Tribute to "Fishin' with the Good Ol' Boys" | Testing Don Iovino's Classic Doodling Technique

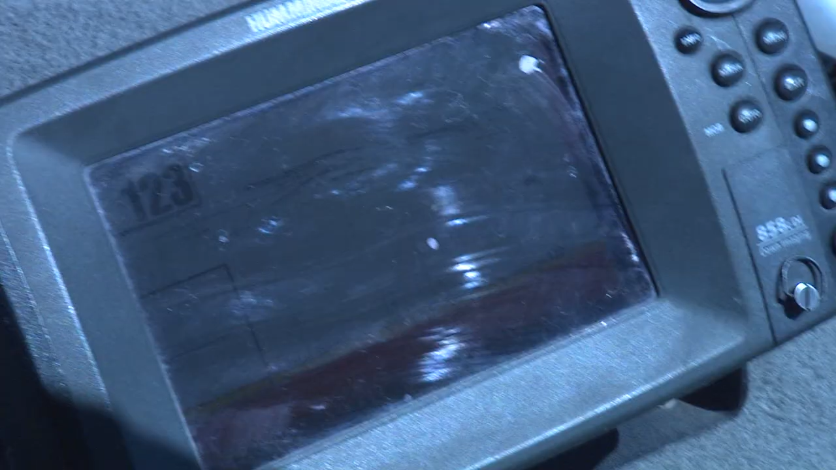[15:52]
That's 40 feet right there. This is what we're catching right there.